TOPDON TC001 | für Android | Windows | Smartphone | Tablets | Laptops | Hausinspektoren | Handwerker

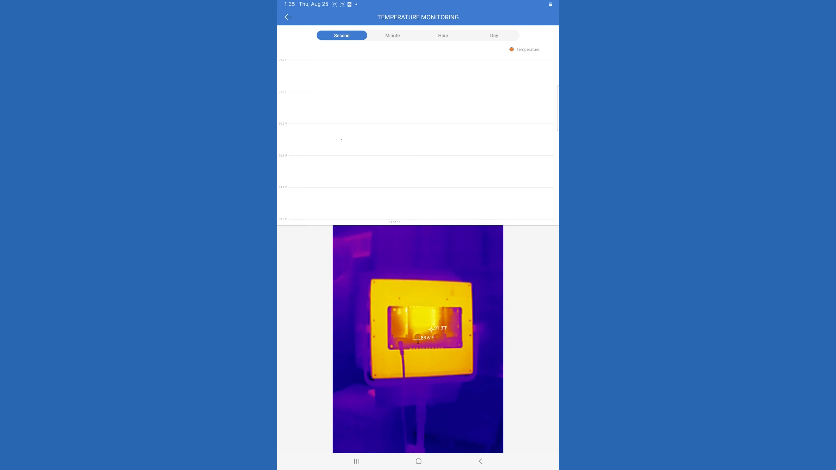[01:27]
This can be used to actually monitor for extended period of time at a certain temperature so
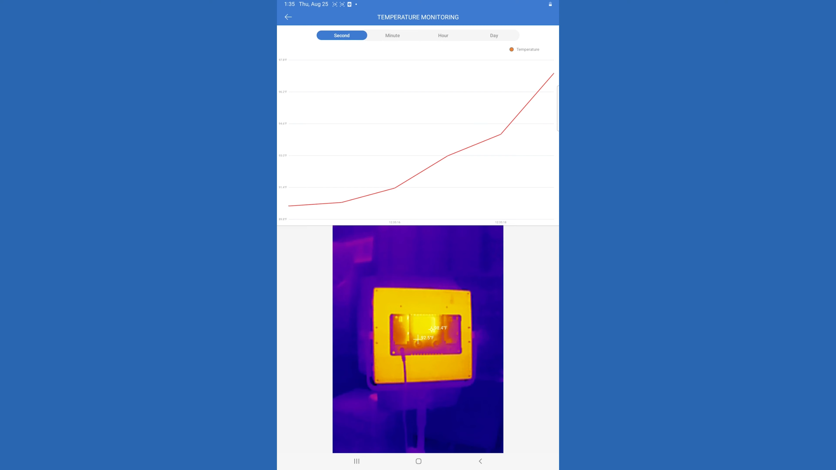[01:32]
it'll actually provide a graph out of what you're doing and what the temperature change is. And then final is the thermal imaging camera itself.
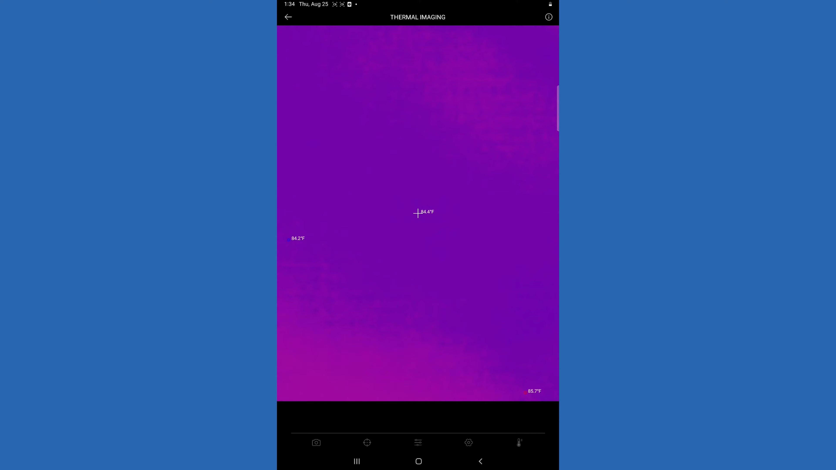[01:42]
So as you can see it will give your different readouts for your temperatures.
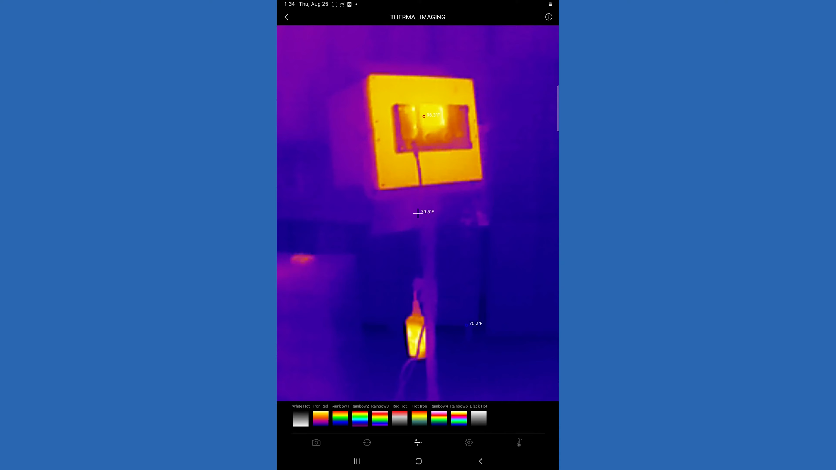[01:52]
You can go in and change things like colors to display something that's maybe easier for you to see or to read. You can also go in and change contrast, the image rotation.
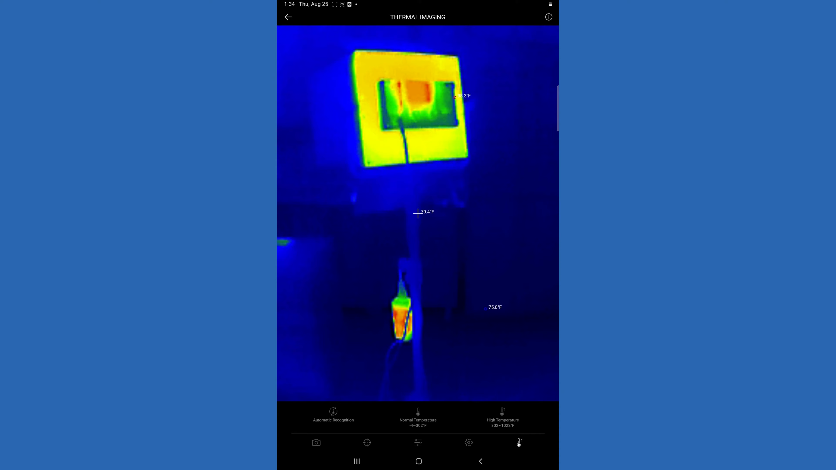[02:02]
You can change the normal temperature ranges if you're working on something extremely hot and that will change the actual contrast of the device.
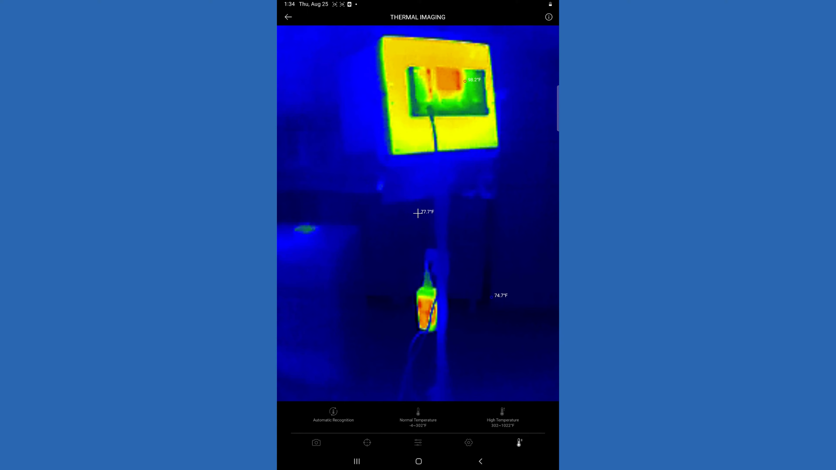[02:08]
Something that's really neat about this device and app
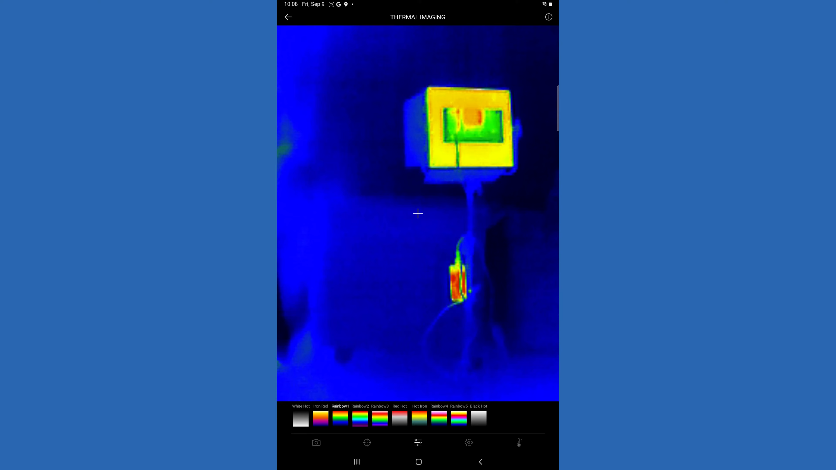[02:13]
is you can go in and select what they call different dimensions.
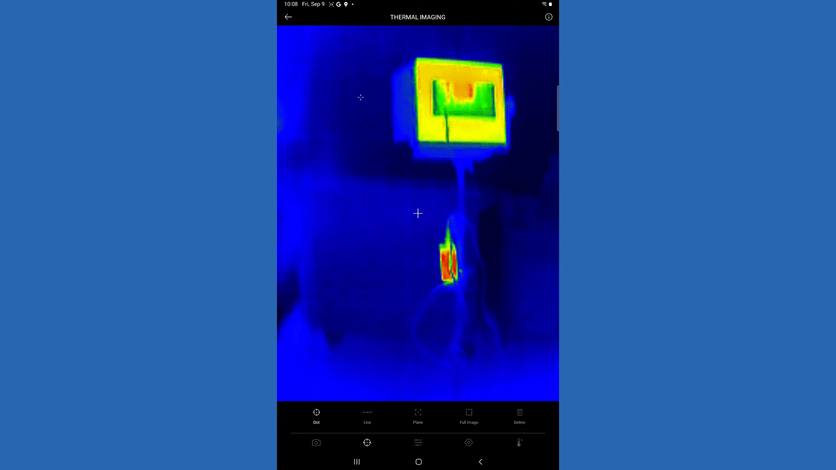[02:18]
So you can put different dots up to three dots on the screen and monitor those different temperature settings.
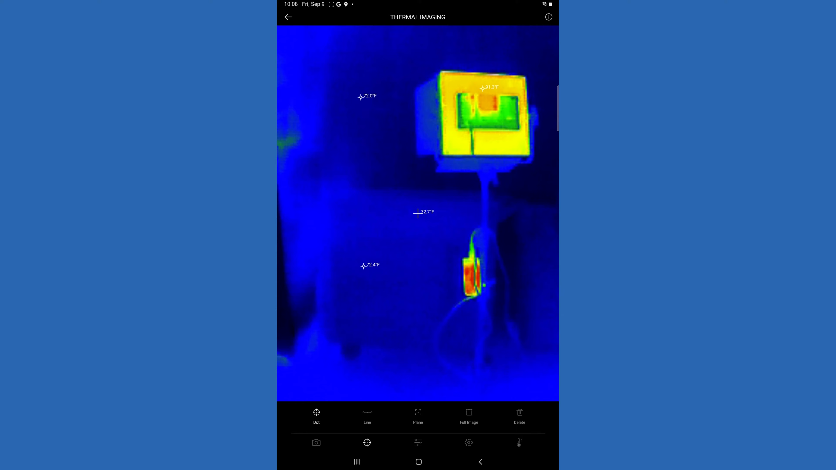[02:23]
You can also add lines and on that line you can do a three lines. It's going to show you the highest and the lowest temperature on that line.
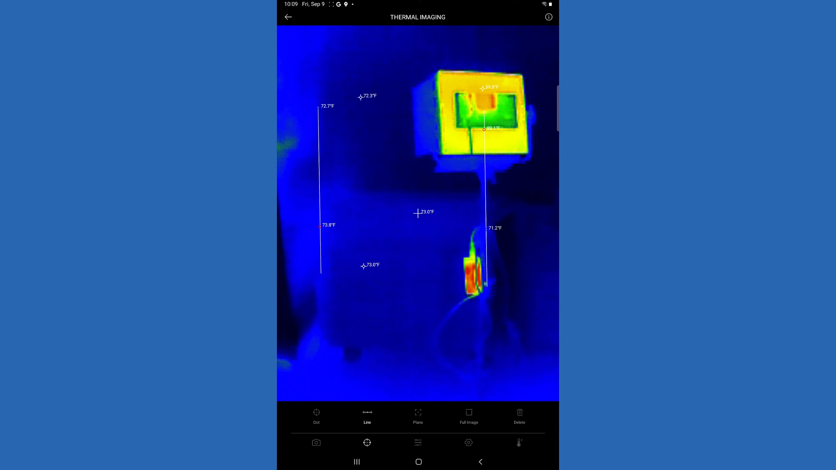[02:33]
You can do up to three of those and you can also do up to three planes where you can draw a box and within that box it's going to tell you the highest and the lowest temperature within that box.
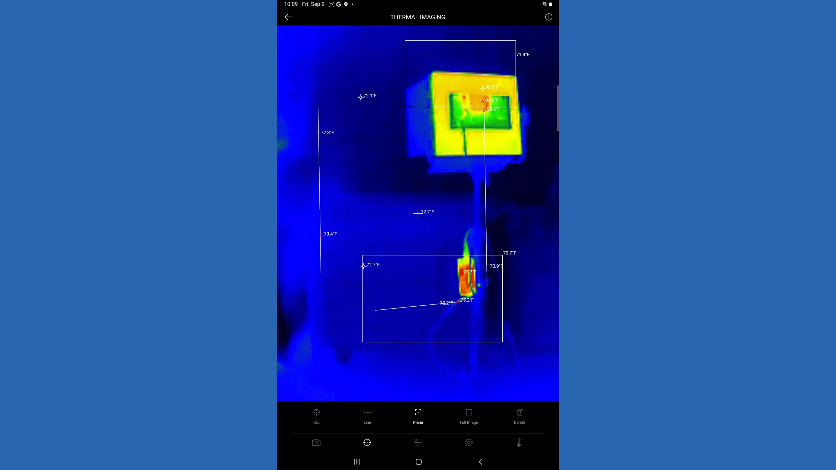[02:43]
So that's pretty cool. We'll get rid of that. And then you obviously here you can go in and take a picture or take a video.